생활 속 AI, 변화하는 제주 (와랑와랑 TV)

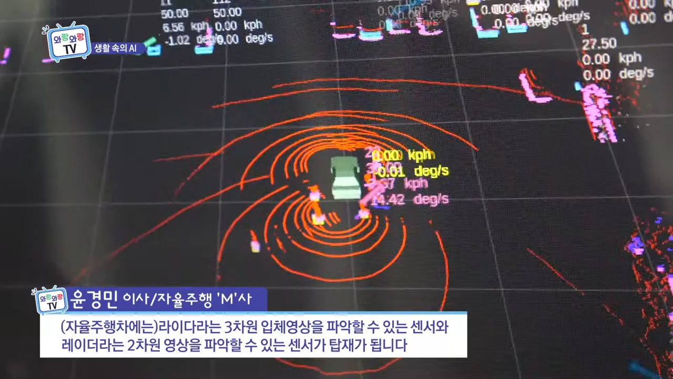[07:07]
라이더라고 하는 3차원 입체 영상을 파악할 수 있는 센서와 레이더라고 하는 2차원 영상을 파악할 수 있는 센서가 탑재가 됩니다.
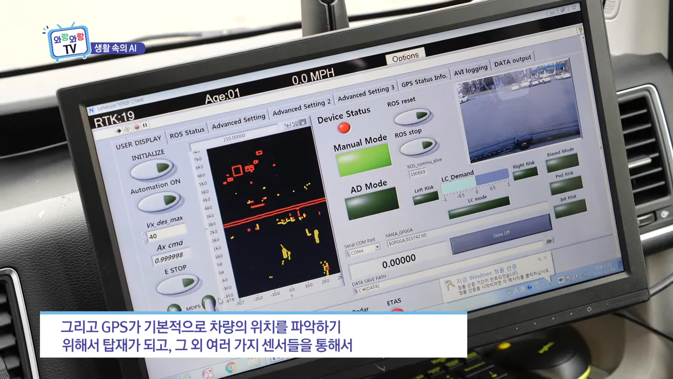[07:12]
그리고 GPS가 기본적으로 차량의 위치를 파악하기 위해서 탑재가 되고요.